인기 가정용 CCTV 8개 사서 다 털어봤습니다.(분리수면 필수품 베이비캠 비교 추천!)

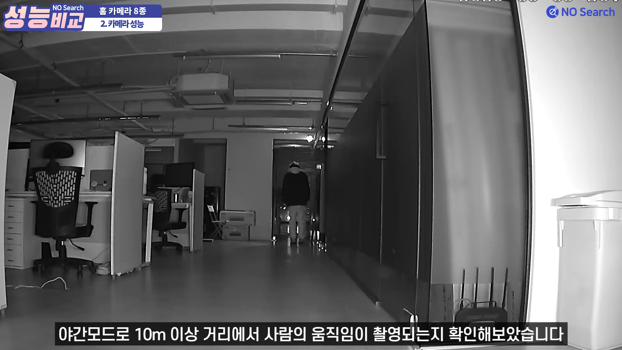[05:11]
8개 제품 모두 10m 이상 거리까지 사람 움직임을 인지할 수 있었습니다. 다만 C100은 녹화되는 화면이 살짝 어두운 편이라 움직이는 것은 보이지만 어떤 행동을 하고 있는지 잘 보이지 않았습니다.
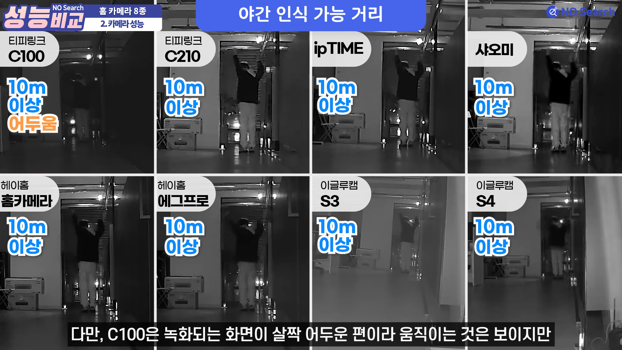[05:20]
화질, 화각, 회전 기능, 야간 촬영까지 고려한 카메라 성능은 이글루 S4가 가장 뛰어났습니다.